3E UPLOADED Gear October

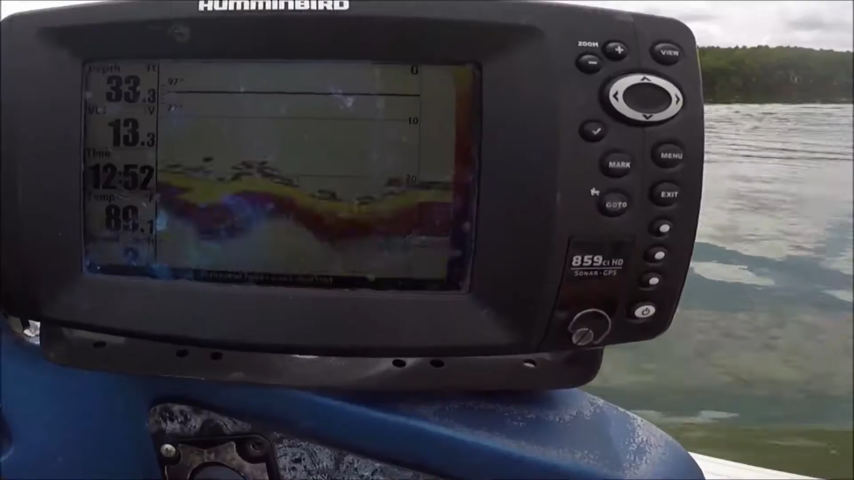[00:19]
We are passing a little bit, they are stacked here man, they are ready to feed.
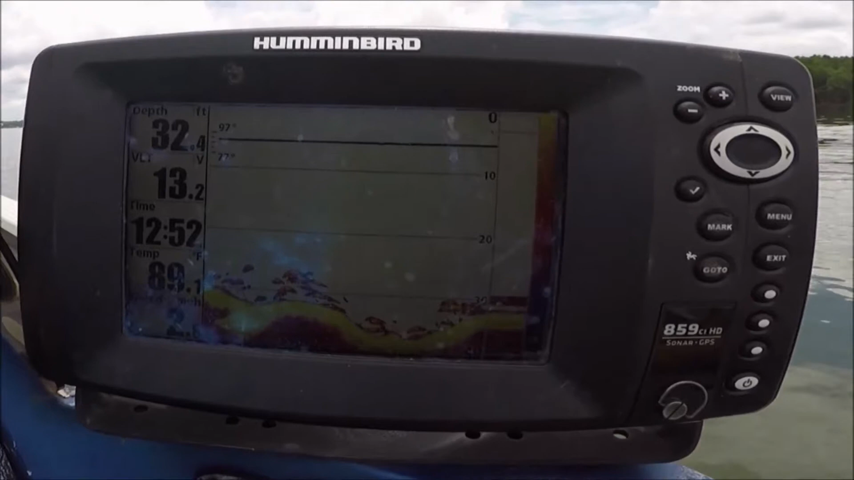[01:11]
On screen: depth 32.4 ft
Hopefully they are going to eat, they are set up like they are ready to eat, sitting right there at the top of the ditch.